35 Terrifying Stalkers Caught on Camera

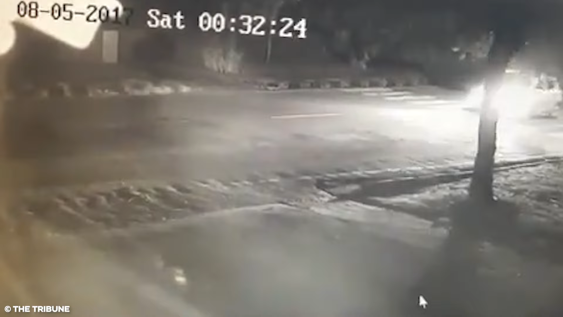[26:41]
A lady complains to the cops that she is being stalked. The police retrieve footage from a street camera and see a suspicious car driving away from the lady's house.
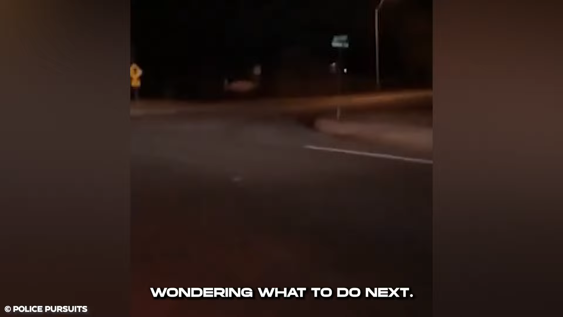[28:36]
His friends in the car urge him to take a turn and get as far away from the creep as possible. The man catches up and runs quite close to the car, his eyes glowing.